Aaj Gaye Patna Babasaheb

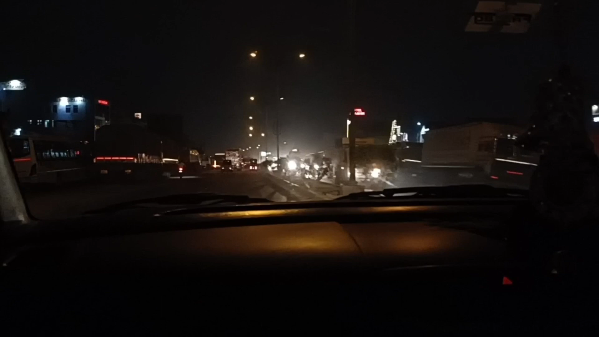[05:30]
तो घर के पीछे वाले हाइवे पहुंच चुके हैं तो अब बस यहां से टर्ण देंगे और घर के पहुंच जाएंगे